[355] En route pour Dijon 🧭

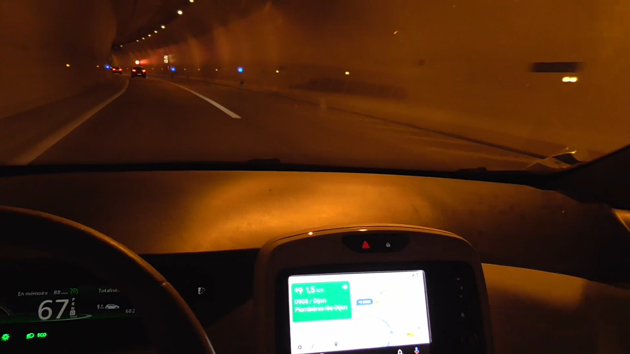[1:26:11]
J'aurais été sur TomTom, il aurait peut-être déconnecté, j'en sais rien. C'est important hein, pour savoir où c'est qu'on en est. Si des fois il y avait une bifurcation ou autre chose.